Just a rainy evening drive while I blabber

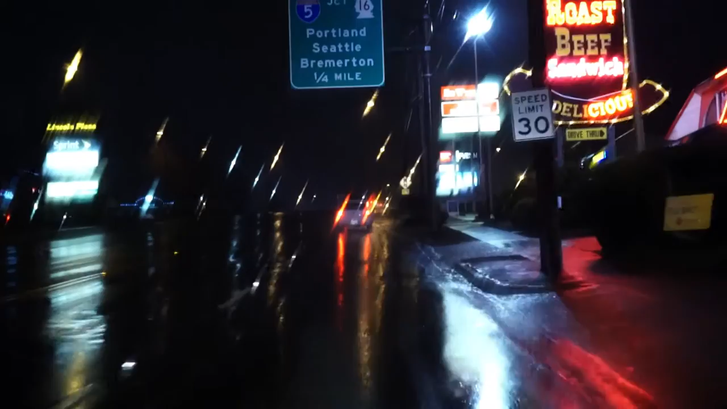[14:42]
You don't see many of the ones with the old sign anymore. They're usually the new logo. And, okay, I'm gonna come into here. This is the worst parking lot for